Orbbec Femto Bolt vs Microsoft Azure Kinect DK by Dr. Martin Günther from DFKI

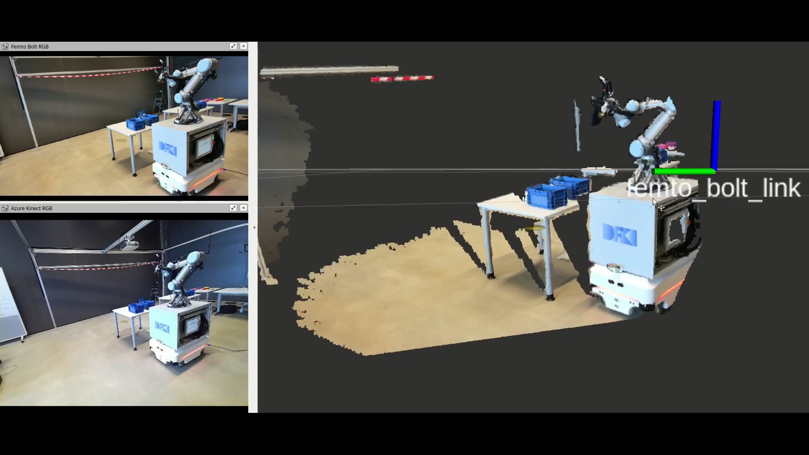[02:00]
On the top left, you see the RGB image of the Femto-Bolt camera.
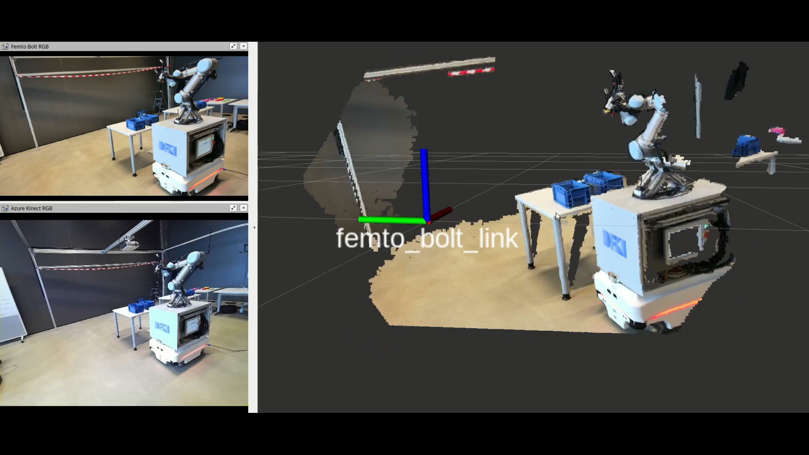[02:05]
Below that is the RGB image of the Azure Connect and on the right is the colorpoint cloud of the Femto-Bolt.
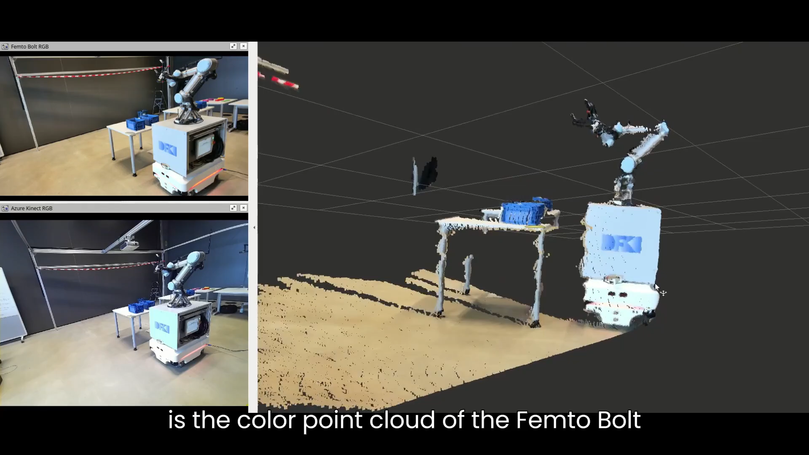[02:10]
The Femto-Bolt comes with very good factory calibration,
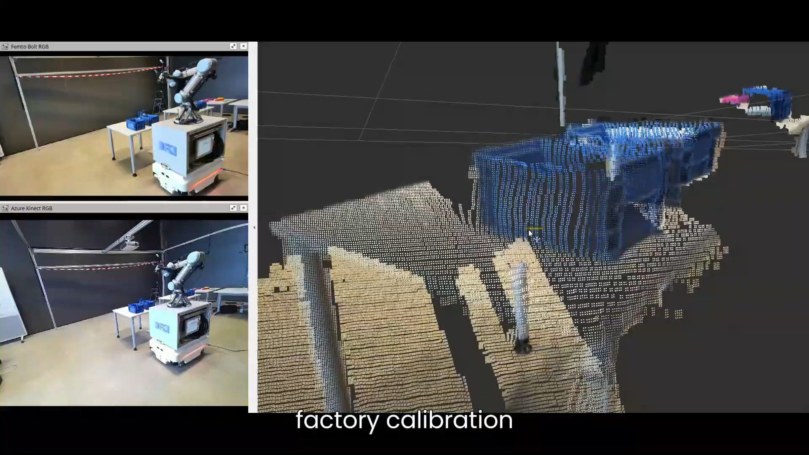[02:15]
which is also exposed via the ROS driver.
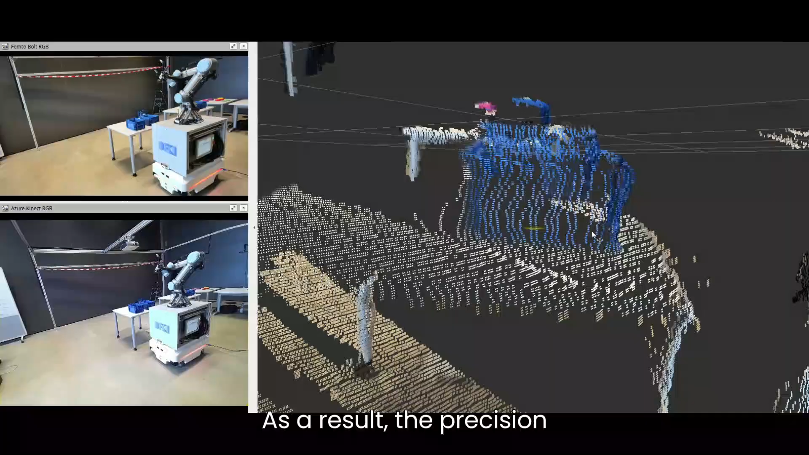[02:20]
As a result, the precision in aligning RGB and depth data is very good and noticeably better than on the Azure Connect.
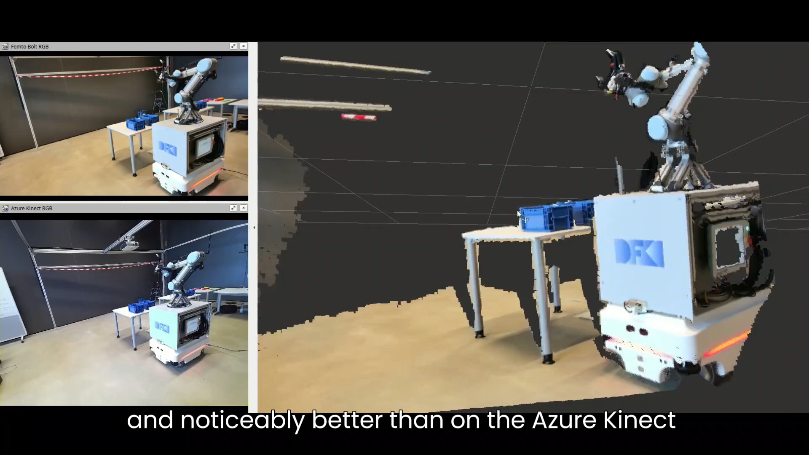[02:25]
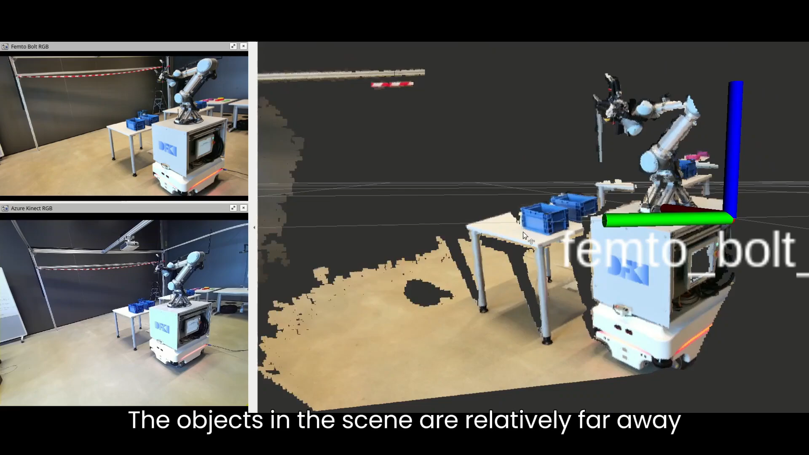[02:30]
The objects in this scene are relatively far away so that you can see how the camera deals with objects at different ranges.
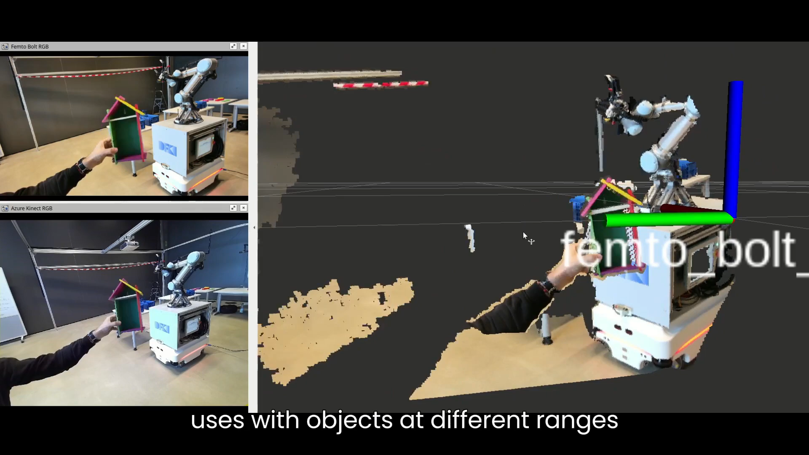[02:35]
For reference, the distance to the closest point on the robot is 1.7 meters,
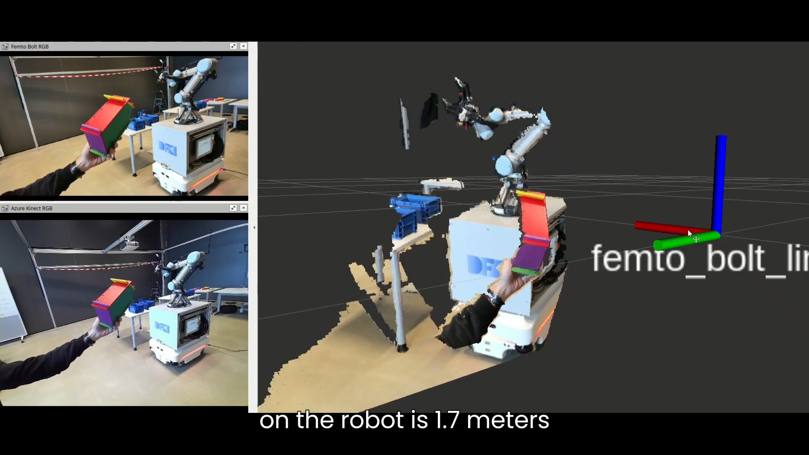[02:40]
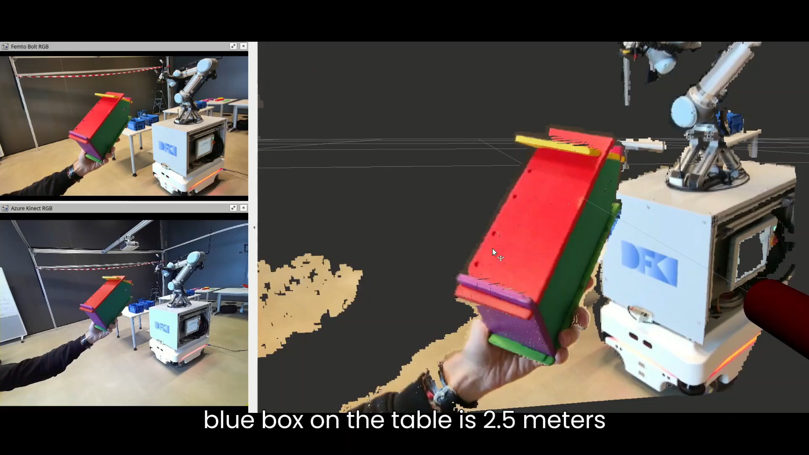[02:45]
the distance to the closest point on the left blue box on the table is 2.5 meters and the distance to the wall in the background is around 4.6 meters.
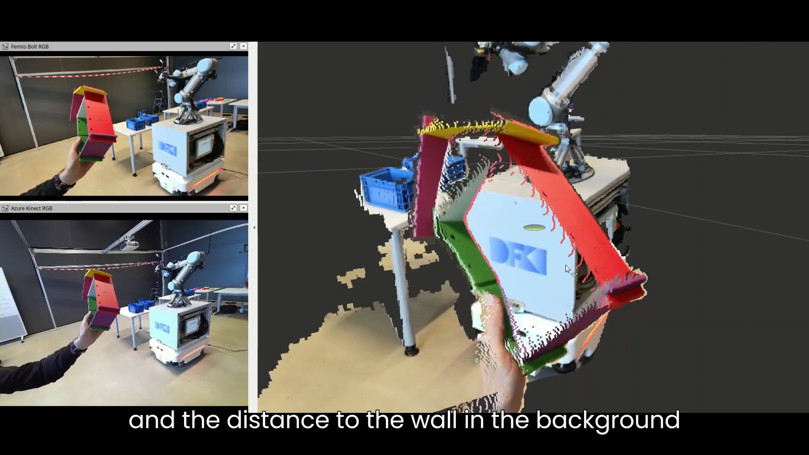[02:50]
To demonstrate the point cloud data on more realistic ranges,
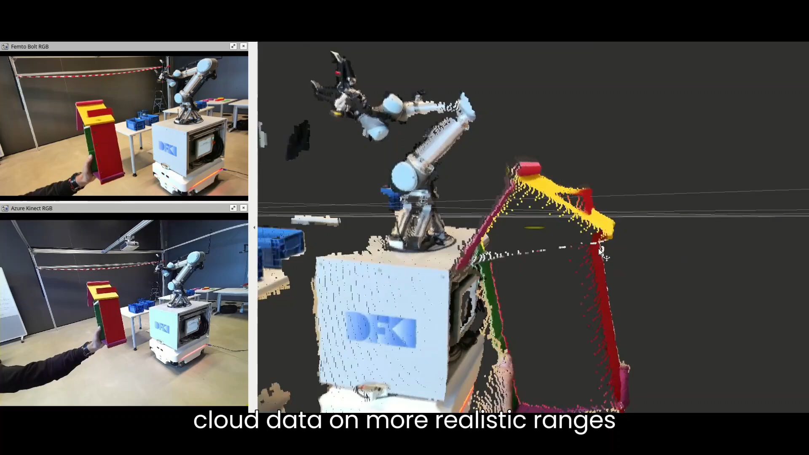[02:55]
I am holding an object closer to the camera here.
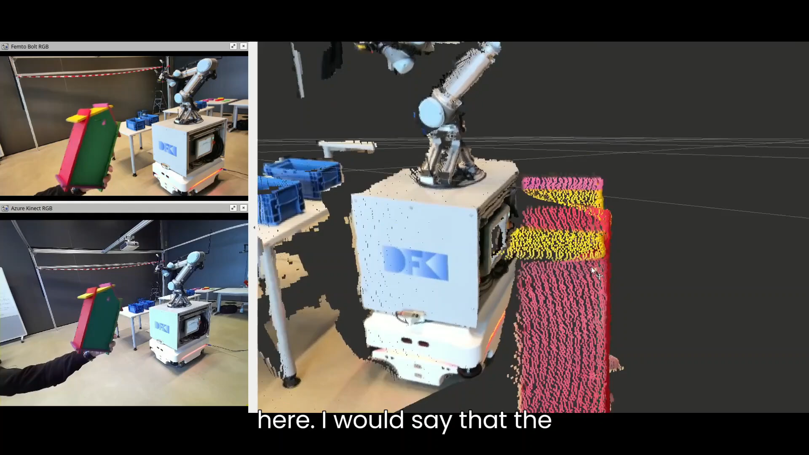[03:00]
I would say that the overall quality of the depth data is very high.
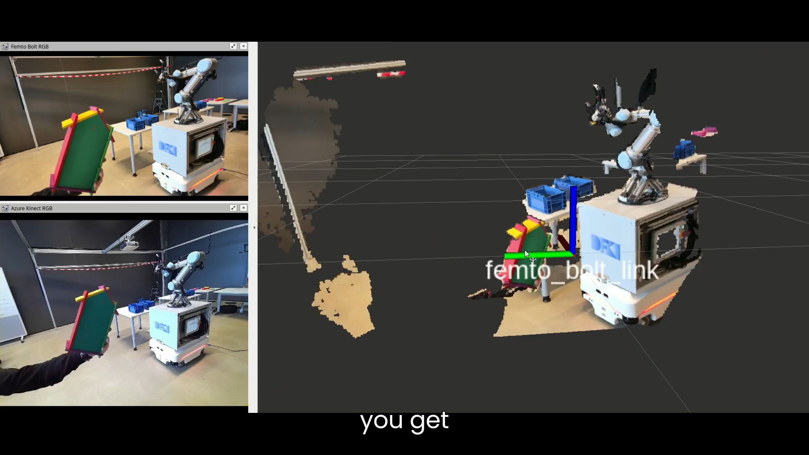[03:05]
You get some artifacts that are typical for time-of-flight cameras, such as multipath effects,
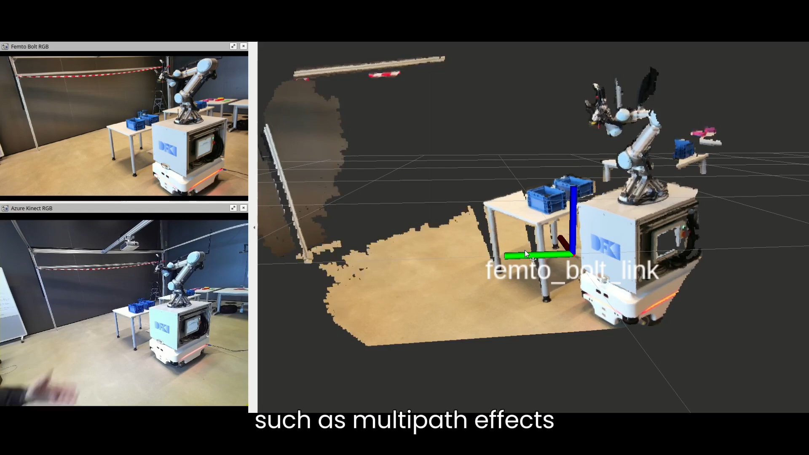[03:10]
which result in smoothed out corners when two planes meet at a right angle, but nothing too bad.